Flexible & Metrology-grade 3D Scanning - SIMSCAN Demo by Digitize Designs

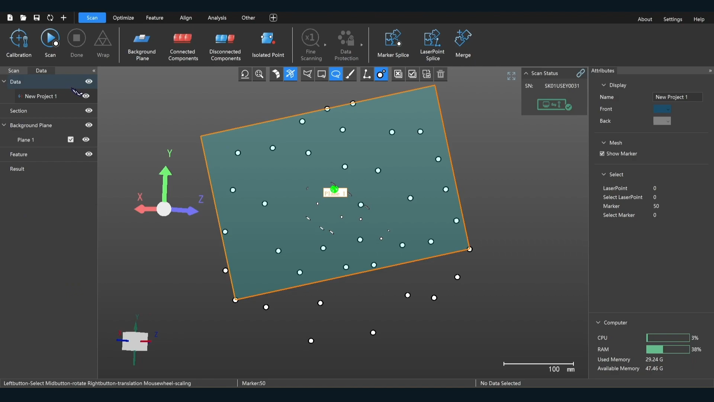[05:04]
So this enables it to not scan below the table or below, which is handy.
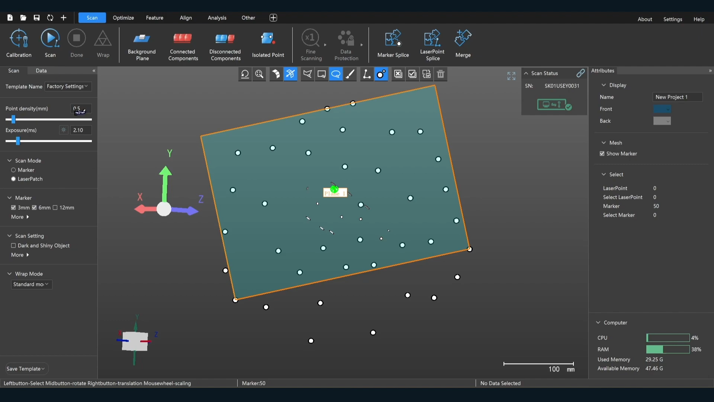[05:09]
All right, so now we're going to go into a laser patch and start actually scanning.
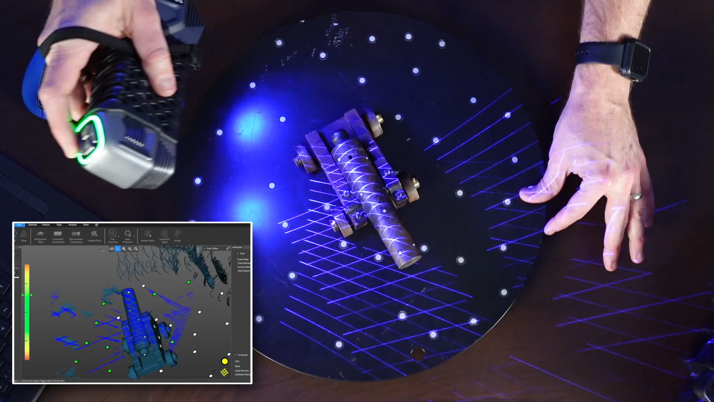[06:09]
See the lasers and how they bounce and bend and bend into the form off of that area. All right. So this is actually fairly well scanned right here already. All right.
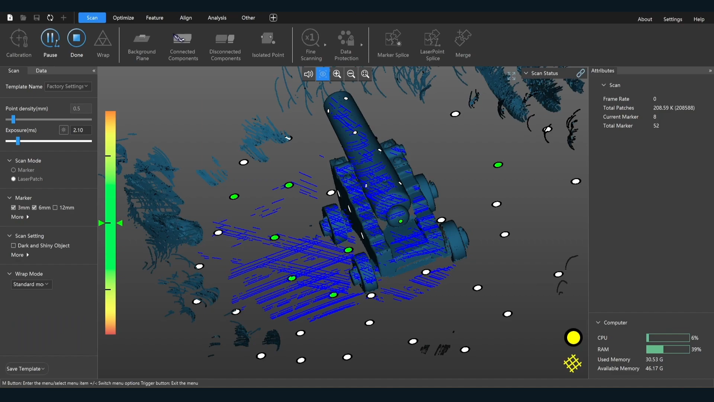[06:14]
Now, we're going to do this. It cleans it up a bit.
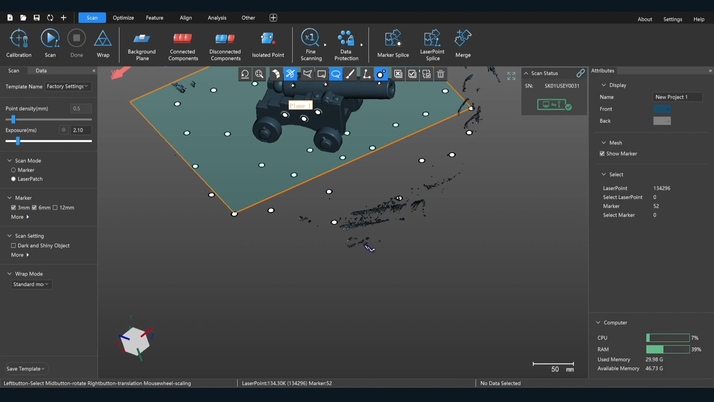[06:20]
So you see, I've got some extra stuff around here, mostly my hand. And it has this really cool function right here, disconnected objects.
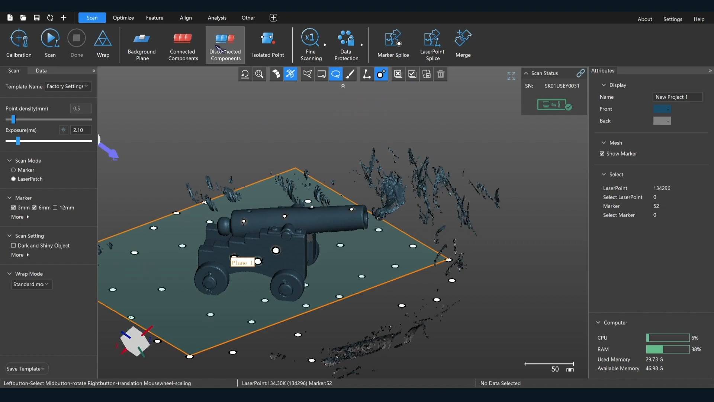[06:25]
And that will allow me to
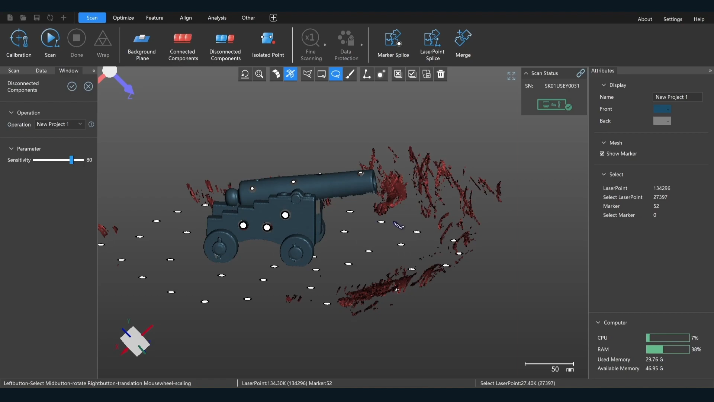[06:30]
select everything that's not part of the main overall scan body, in this case, the cannon. So it's like that my hand and different things around here.
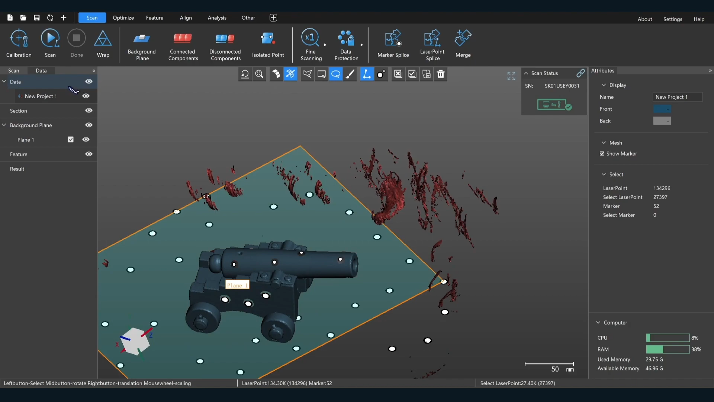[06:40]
So you can click that, and then we can just click delete. All right. So now I'm going to do another scan.
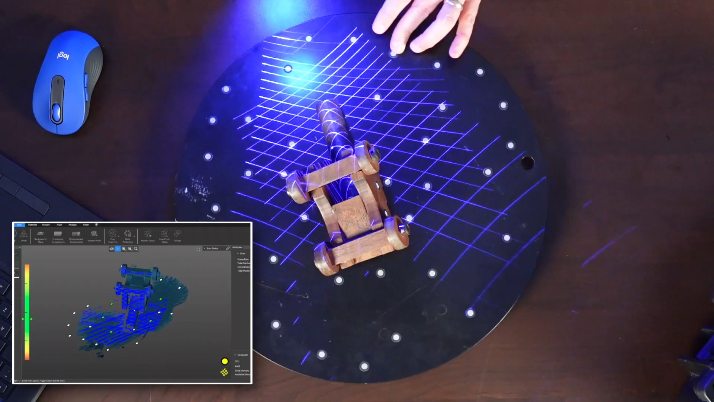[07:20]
And you see, it's acquiring the markers at the same time it's actually scanning.
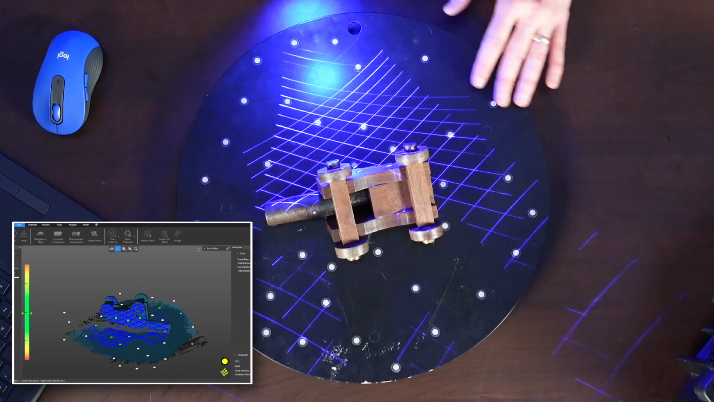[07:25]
So if, again, if you're scanning for very high accuracy for metrology type applications,
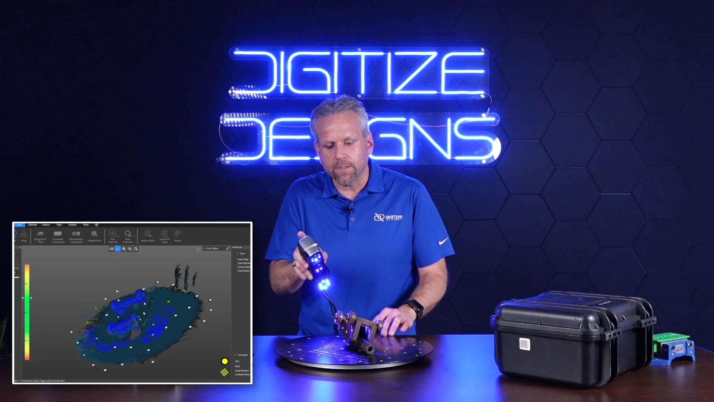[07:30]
then it's probably best to scan or to scan the markers first. And also if you want to use a clipping plane,
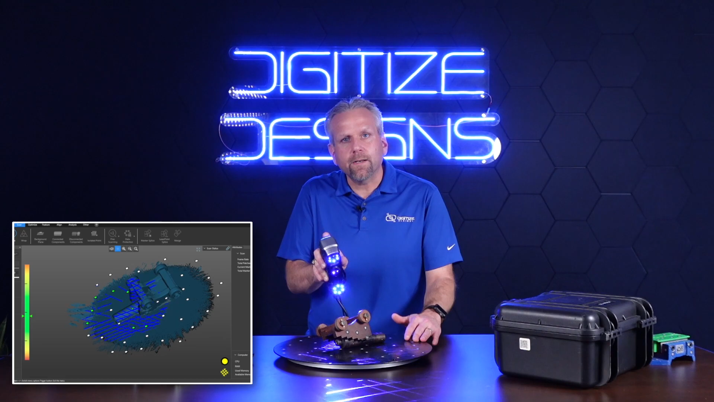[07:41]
but you can jump right in like this and start, just start scanning.
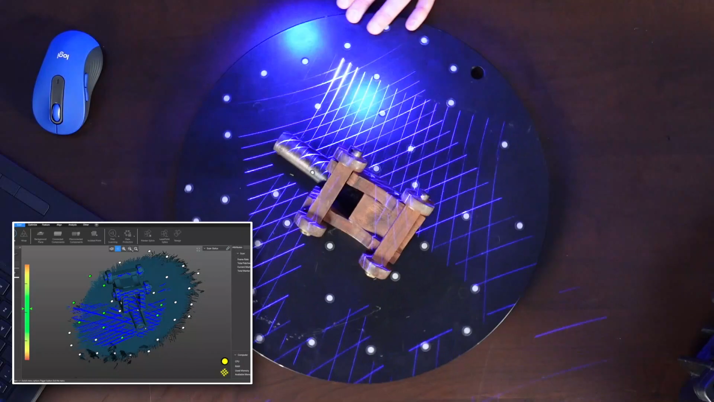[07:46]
And the cool thing, one big advantage of markers too, is that if you lose orientation,
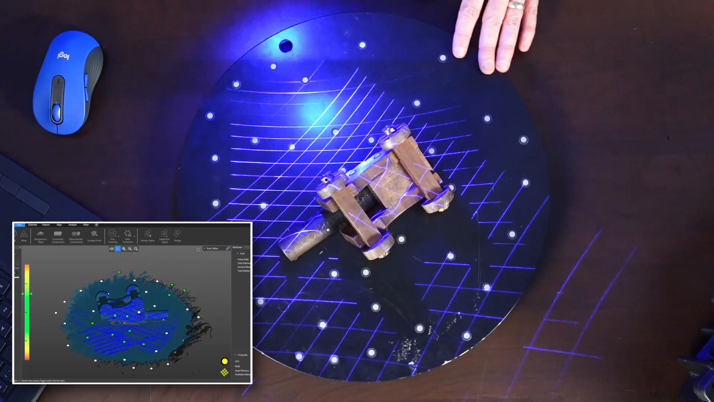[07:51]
in other words, or if it doesn't, can't see enough markers, it just simply stops scanning. See, I'm shooting myself here. I have no markers on myself.